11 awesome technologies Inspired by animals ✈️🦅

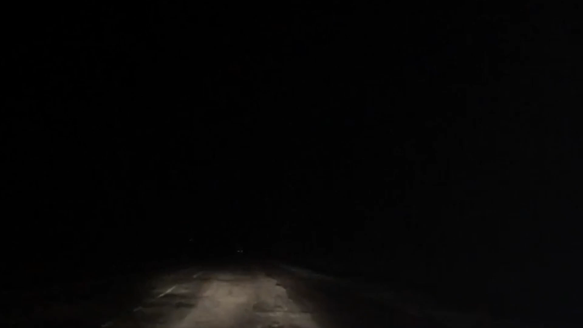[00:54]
He was driving dangerously along a very dark and foggy road,